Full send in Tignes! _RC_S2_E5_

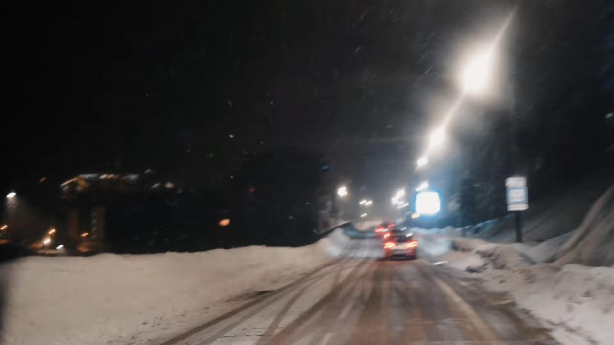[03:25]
After 12 hours in the van, we made it to Tignes.